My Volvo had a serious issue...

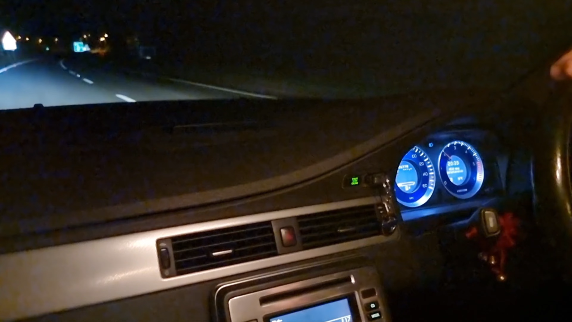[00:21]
had an ABS fault to come up and the car's not changing gear so if I accelerate we just stay in that gear okay
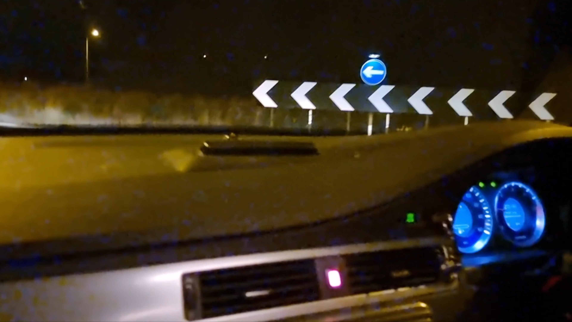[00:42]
so it's yeah not not idea so we're limping out of the main roads I'm
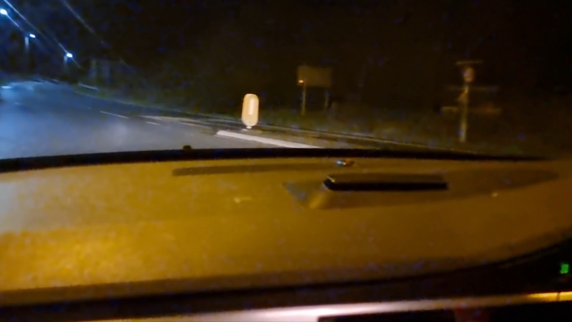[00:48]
going to try and pull over and assess our options where even in manual mode you can see here the gear shifter's not doing anything we were stuck in second a second ago and I managed to get it into third but now
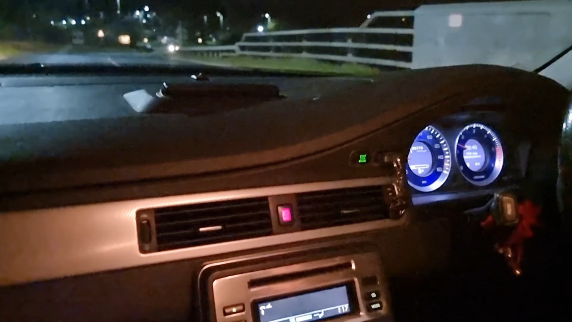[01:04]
yeah it's not changing at all so not ideal at all and we're probably about 20 miles from home which is great so what I'm going to try and do is pull over hopefully the because yeah look we're in third now we're going 10 miles an hour and you really don't have much throttle response so we'll pull up here
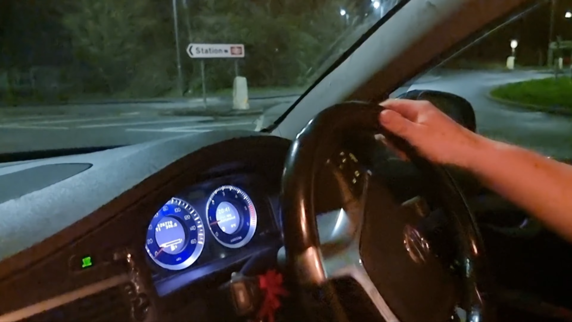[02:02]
ABS light is still on got the traction control light okay let's start driving
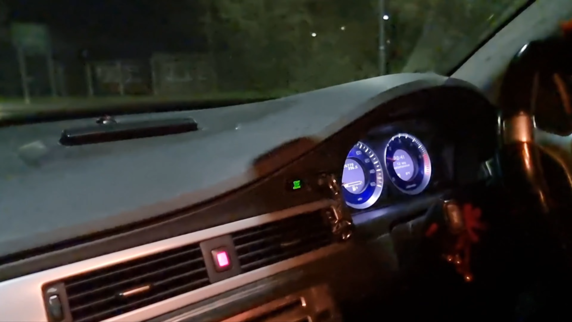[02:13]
okay ABS lights have gone off let's see how long it lasts before it stops gearbox is now working absolutely fine oh it's doing oh no yep gearbox is absolutely fine and then suddenly you'll get an ABS fault um and the bloody thing doesn't want to change gear anymore now it's
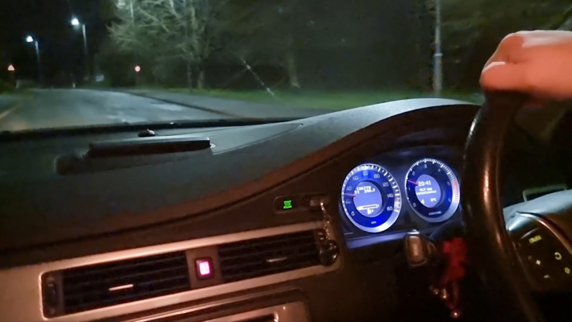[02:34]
obviously um ah we just had a slight judder then so I'm thinking what's happening here is there's an ABS sensor well I know it's an ABS sensor I've had a code for the front right ABS sensor cropping up recently